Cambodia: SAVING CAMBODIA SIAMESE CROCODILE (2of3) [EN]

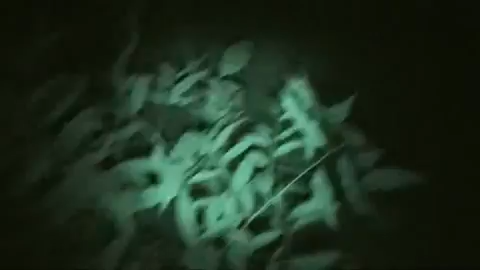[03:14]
A couple of the rangers have been going up and down the river. He'd spotted two massive eyes in the water.
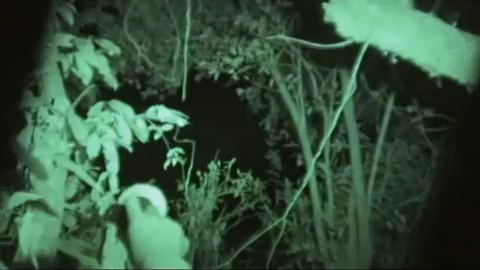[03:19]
So we went and had a look down both sides, just on the bank. Couldn't see anything. So then we've come on the boat to try and find the croc.
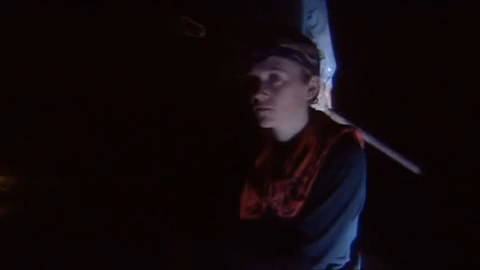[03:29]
It's amazing, a Siamese crocodile is so close to the camp.
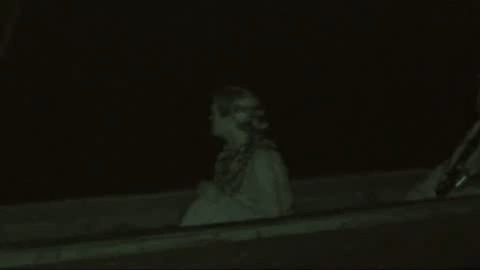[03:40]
We search the river for an hour or so, but we don't see it again.
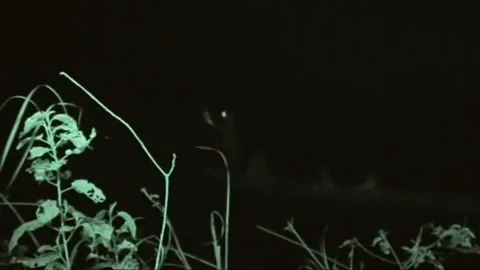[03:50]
What a tantalising glimpse. We can see close contact could be a real challenge. Just a few hours later, I get a wake-up call from Mr.